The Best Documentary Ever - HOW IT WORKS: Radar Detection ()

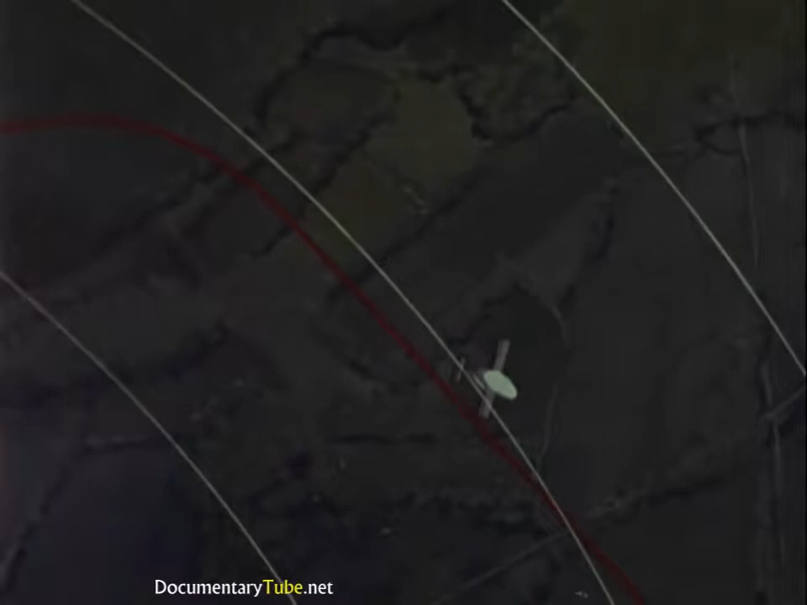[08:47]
Of course, uncontrolled aircraft entering this condition represent a special hazard.
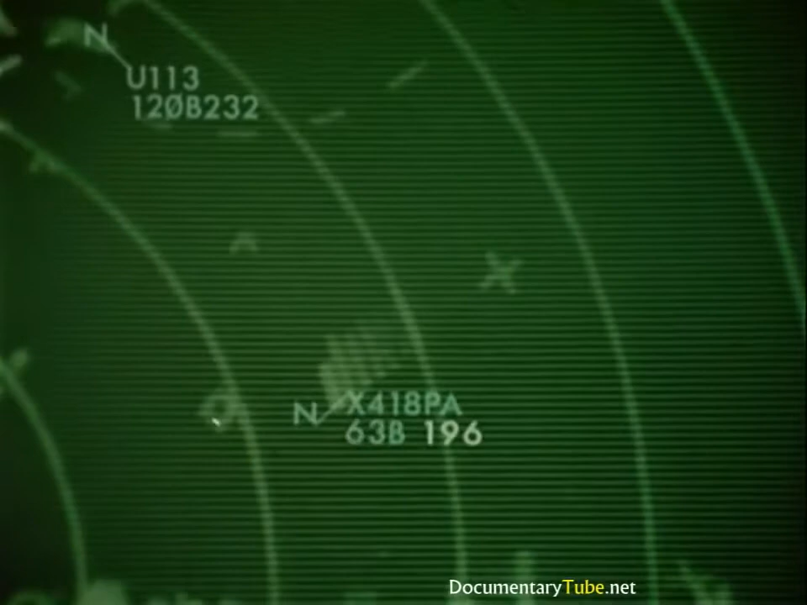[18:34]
and symbols that associate with the aircraft's target on the controller's scope.
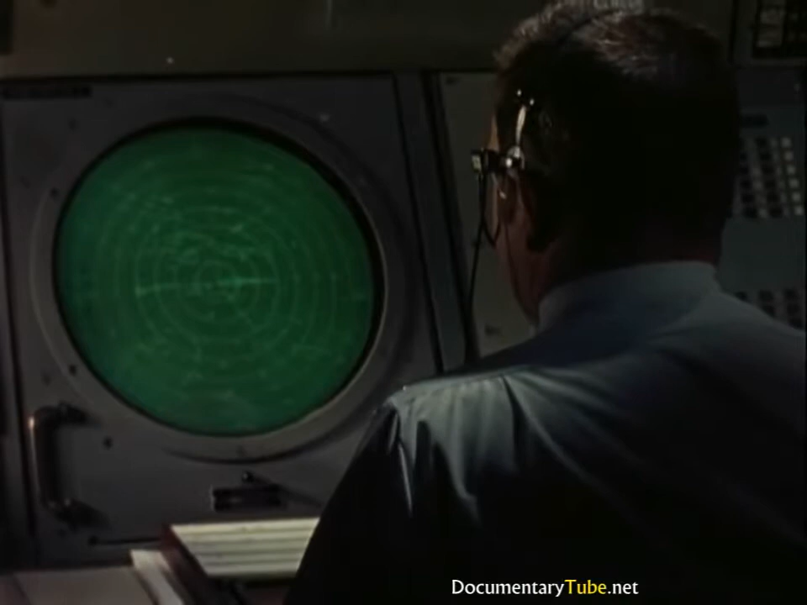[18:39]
Automatic altitude reporting capability adds a new dimension to the information available to the controller. Automatic readout of an aircraft's altimeter enables the controller to monitor the altitude of properly equipped aircraft.
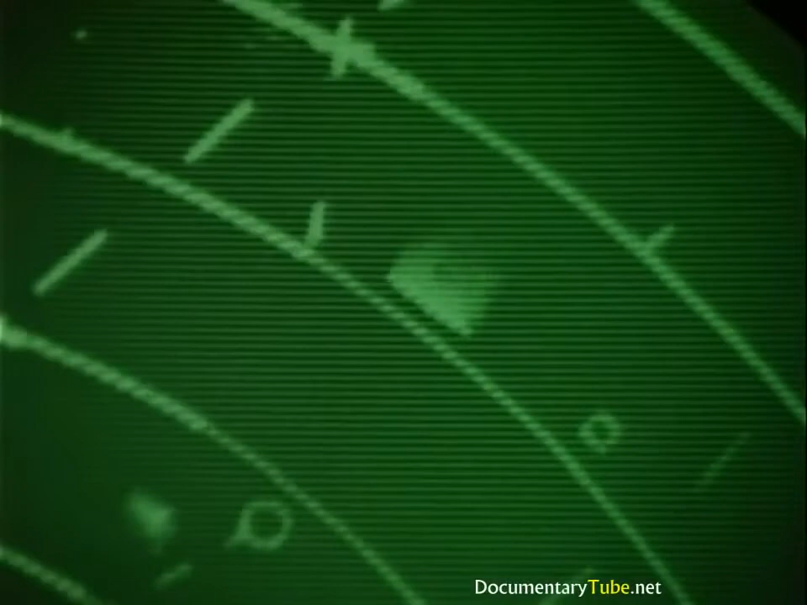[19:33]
Previously, the controller had to make a mental association between target and data. Now, both pilot and controller can concentrate on the job of bringing planes in for safe landings.
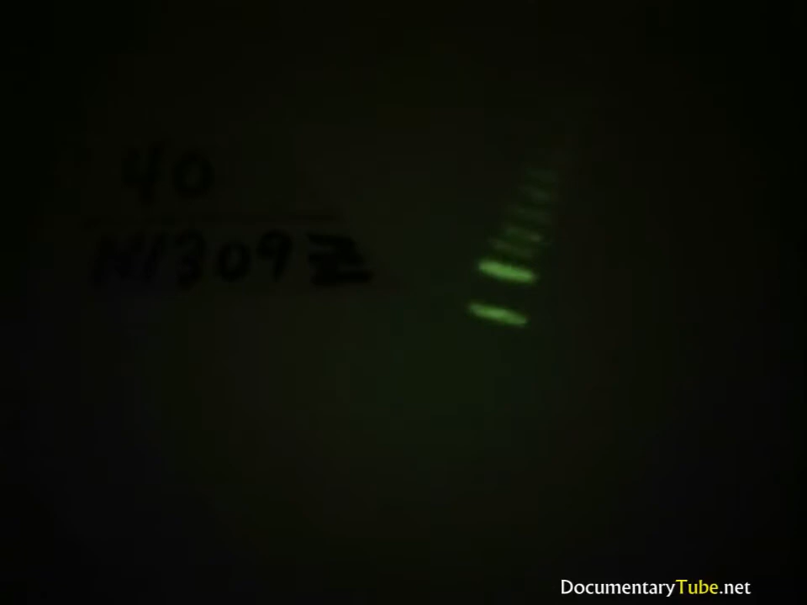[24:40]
will cause the double slash to reappear, telling the controller that the aircraft is experiencing complete or partial radio failure.